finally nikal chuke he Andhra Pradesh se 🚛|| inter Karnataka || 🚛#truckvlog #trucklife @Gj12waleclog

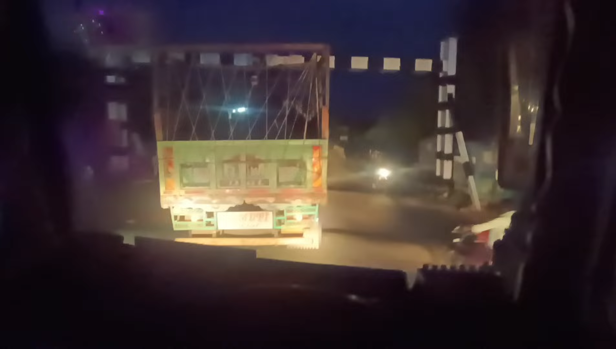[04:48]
सिर्फ बड़ोद्य यह वापस से उसी गाव में जाह पर हमने कान्टा करवाया था अधह सुबह में चेक तरवाया था ना वजन का पर जा,
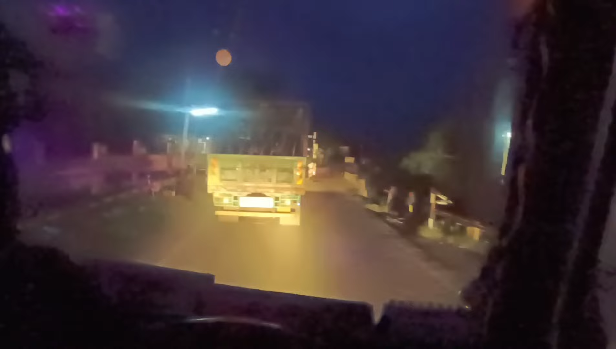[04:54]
केमेरा को क्या हो गया है इसा क्यूंं दिख रहा है नवरा City OH 90 कट से आप साइय हो गया HDR में नहींना नहीं था पाले
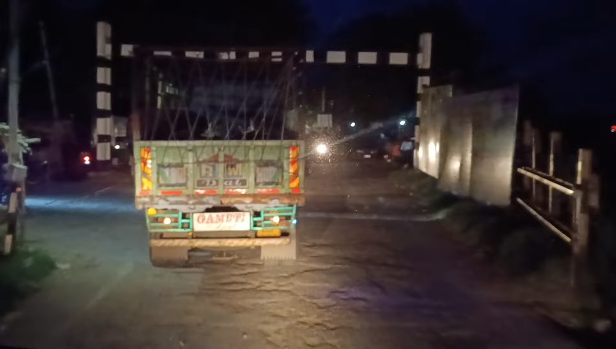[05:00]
यहां से यह लेप साइड में रोड़ जा रहु है न इस रोड़ पर हम गए थे बरने के लिए गड़ी
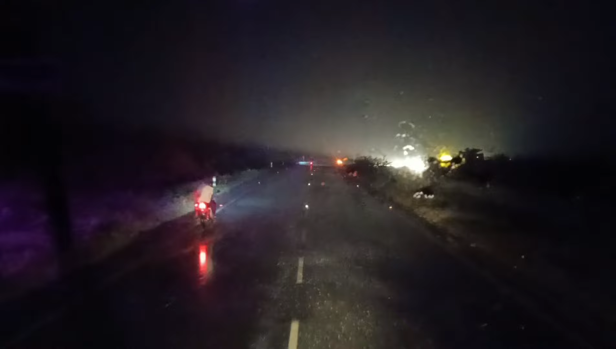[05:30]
भई भई वाले कैसी बाई ले रहा रही है हवा से काफ़े खतरनाक सा तूफान आया है ये तो
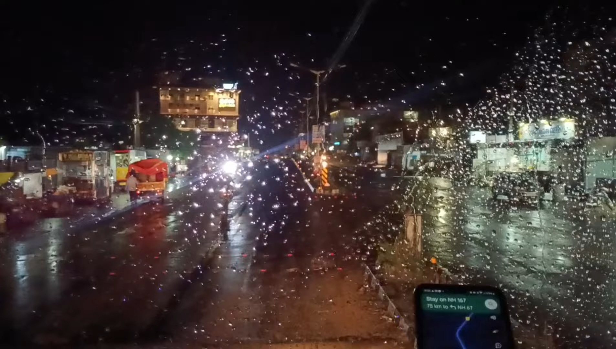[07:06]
रुक के पूछ लेना चाहिए वह यह रोड नहीं जाएगी
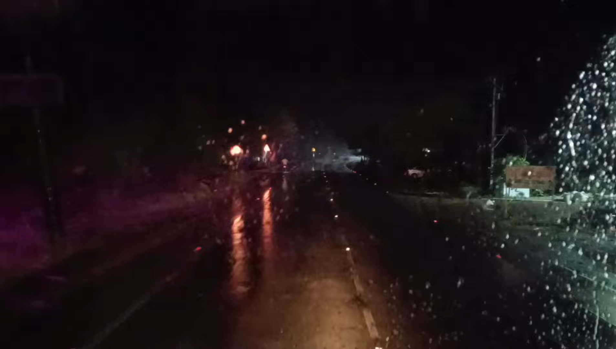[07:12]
बहुत चल रहे हैं कंटेनियो बारिष है कि रुकने का नाम ही नहीं ले रही है लगातार बारिष चल लुए है
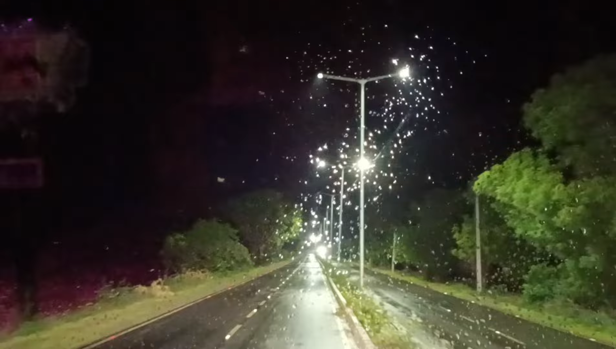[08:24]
कर लिया एक करना टका मैं अब भई चल रहा है चांव पर बारिश के इंपर बंद है कुछ समझ में नहीं आ रहा है और बहिए जो आपने साथ वाली गाड़ी है वह आरी है फीछे की सीसा भुरा गंदा हो चुका है
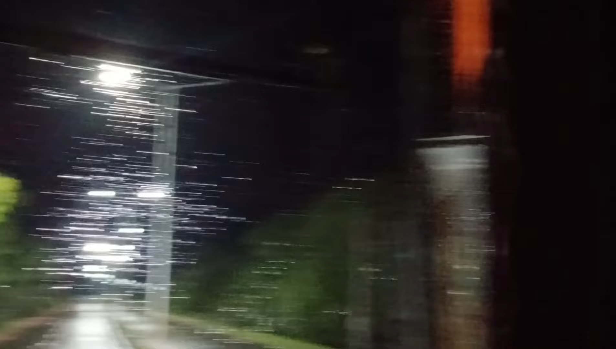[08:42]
अब इसे मौसम में बई क्या इस हीसा साब करेंगे यह रोड की आलत है कुछ
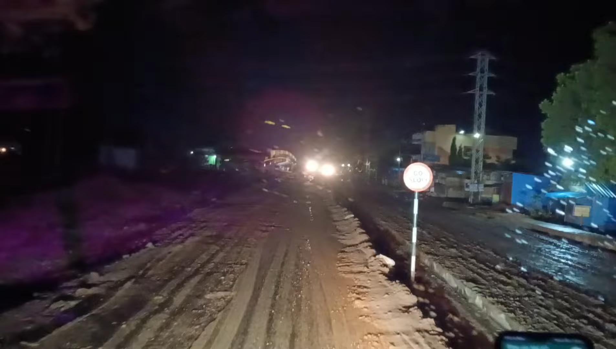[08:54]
आंधरा में रोड सही दे जैसे करना टक में आये ना दिरे दिरे रोड खराब होती गी और बई अब यह रोड की काम चालू है रोड का यह पुरा काम लगा हुआ है
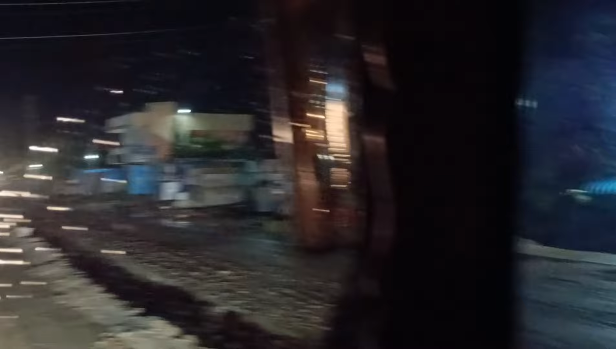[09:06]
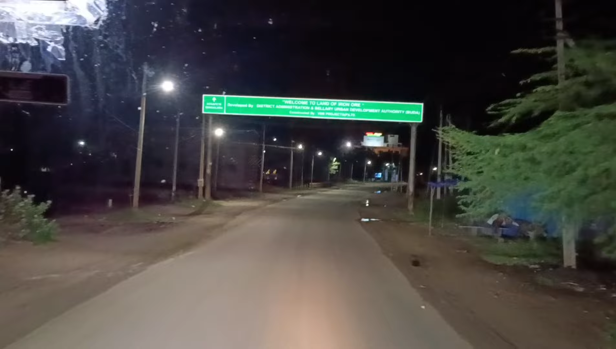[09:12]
रे अभी हम चल रहें बेलारी बाइपास में बही बेलारी पार करके एक और राजश्तानी डेलोफाटेक पार करके आएगी और उस हटल पर खाना खाएंगे और टाइम भी बाई काफी जयदा लेड होचीए
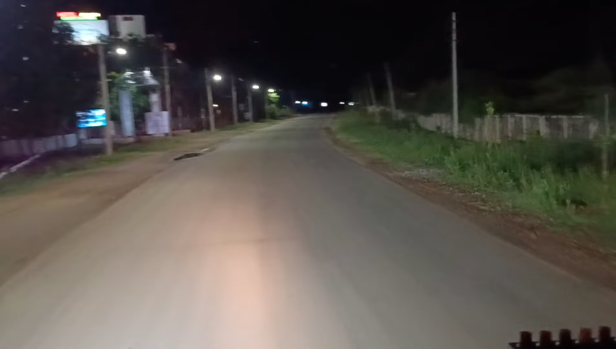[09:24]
हम अभी वाई टाइम होचीका एं रात के साटे ग्यारा बज रहे ह बैल आरी बाइपास में हैं आटल पर रुके देख खाना खाने के लिए खाना हमने खा लिया है खाना खाकर अब निकल चुके यहां से और भई अभी टाइम हो चुका है राज के
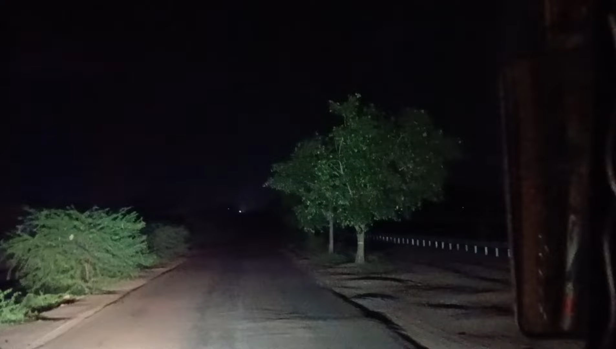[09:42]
बारा बच कर बिया लिसमेंट कौना एक बच चुका है बही चल रहे है गंटेन्यू और
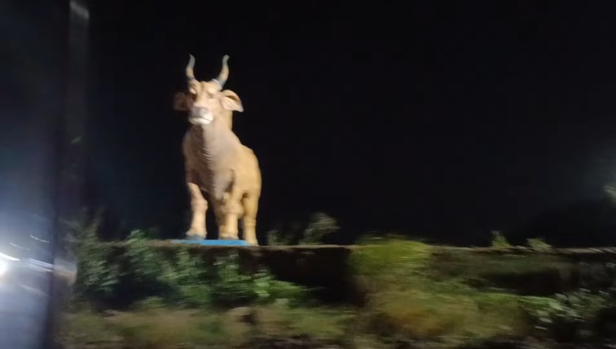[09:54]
यह एक बेल खड़ाए यहां पर गाय नहीं है बही बेल
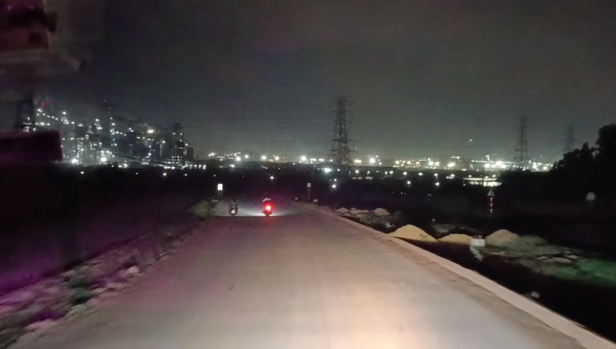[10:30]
है ना वही है फैक्टरी इस साइड भी हम जह देए एक बार गिट्टी बरने के